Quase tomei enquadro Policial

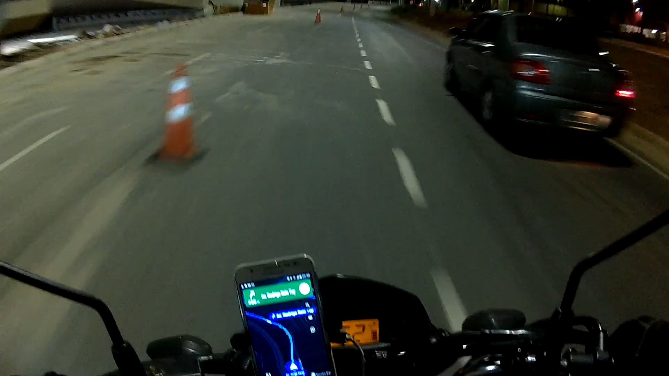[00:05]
tem uns cones da prefeitura ali Tem uma carinha ali embaixo ali cara
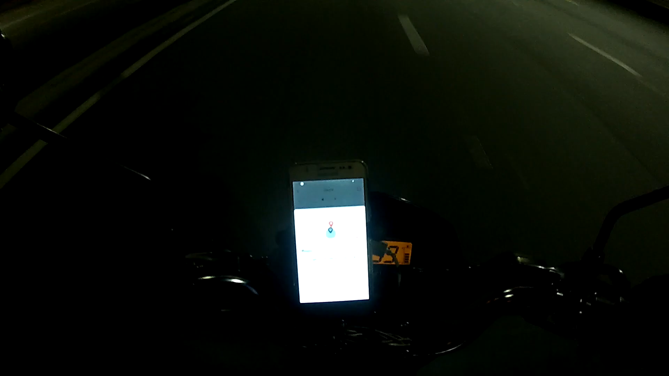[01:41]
Ah minha... Passando vermelho... Ah, eu passei mesmo cara Já são dez e meia da noite cara Não tem como pegar Ficar passando, ficar esperando Dependendo do lugar, entendeu? É embaçado, cara Quem tem moto sabe o que eu tô falando
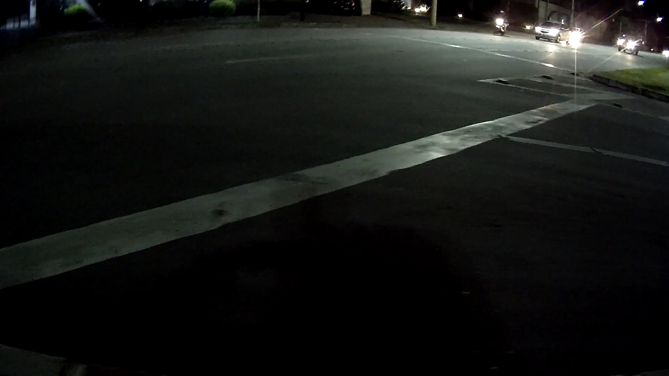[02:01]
Parar aqui, ó A gente vai pegar uma entrega aqui